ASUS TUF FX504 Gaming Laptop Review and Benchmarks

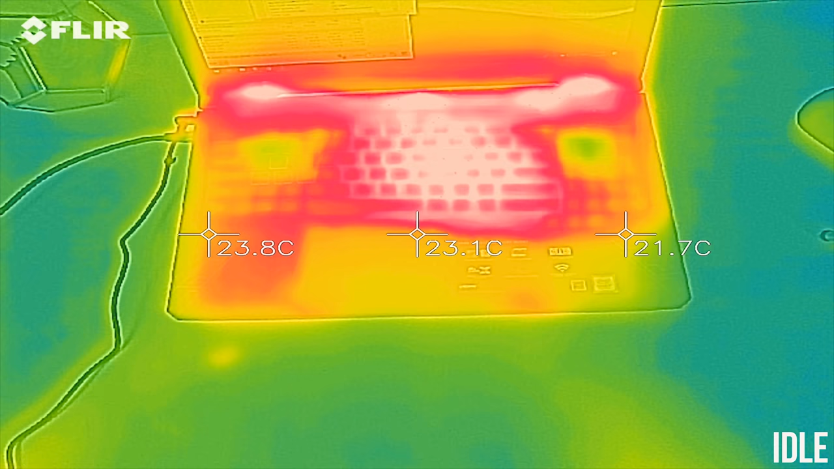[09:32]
As for the external temperatures of the laptop where you'll actually be putting your hands, at idle the body of the laptop is sitting in the high 30s, so still cool but warmer than I expected, but I guess not too surprising considering the warmer idle temperatures of the CPU and graphics though.
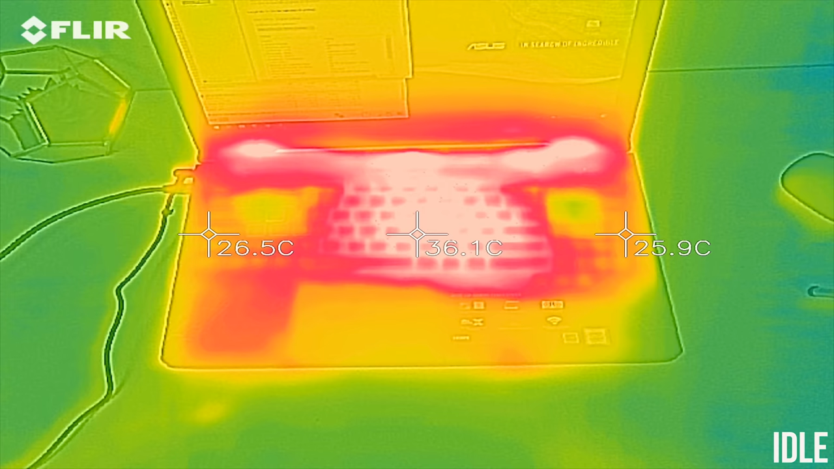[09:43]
On screen: spot 36.1°C
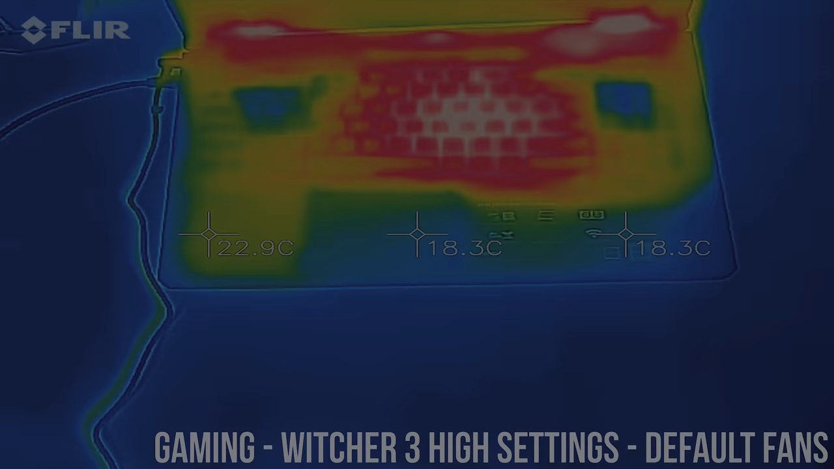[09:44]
While gaming the center of the keyboard rises up to around 50 degrees and it was fairly warm to the touch, interestingly the sides including the WASD keys were quite a lot cooler in comparison.
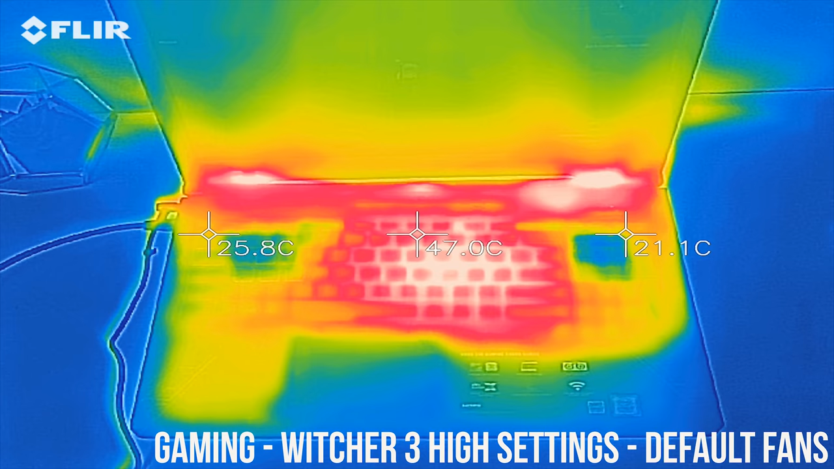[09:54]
With the CPU and GPU stress test and stock fans the center is still in the low 50s, and drops down into the high 40s with the fans maxed out.